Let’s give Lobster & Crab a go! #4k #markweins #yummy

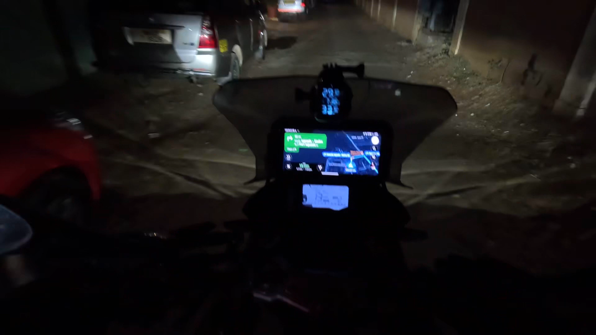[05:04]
तो अभी आपको हमारी आखिरी शाम गोवा की बताते हैं। जगमगाहट जगमगाहट। रुका, आगे से राइट बता रहा
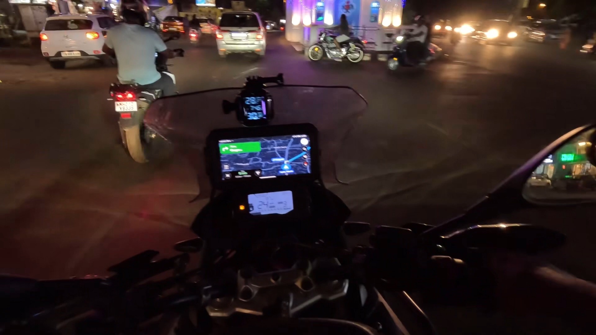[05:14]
है, इधर से ही कुछ है। अच्छा अच्छी, आगे से राइट है, राइट।
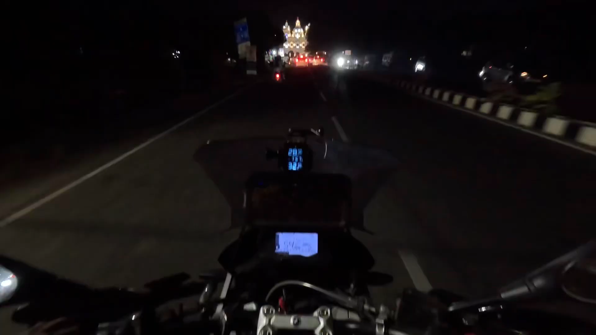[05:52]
तो समथिंग दैट हैज बीन क्रिएटेड, डोंट नो इफ इट इज अ चर्च। ऊपर ऊपर ऊपर ये है, दिख रहा है सिम्बा।